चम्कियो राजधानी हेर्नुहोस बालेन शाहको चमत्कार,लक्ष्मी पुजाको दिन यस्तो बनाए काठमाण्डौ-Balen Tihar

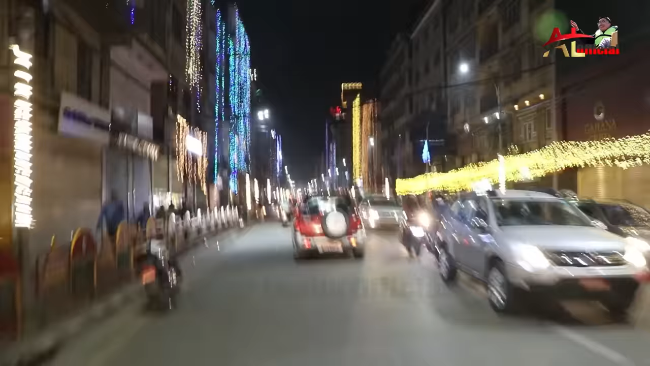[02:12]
कति बनेको छ जताततै उज्यालो छ जताततै हर्ष र उमङ्ग रहेको छ दृश्यहरू हामी कैद गर्नेछौँ
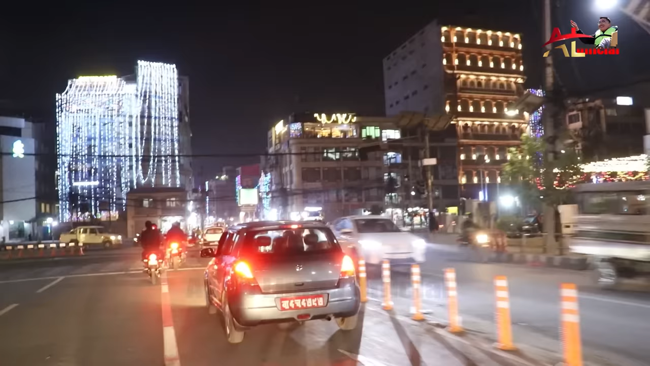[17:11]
समयमा यो काठमाडौँको मुटुमा रहेको बानेश्वरमा रहेका छौँ र बानेश्वरमा त मैले देखिराख्नु भएको छ दीपावली सँगसँगै जनताको घर आँगनमा यति बेला तिहार भित्रिएको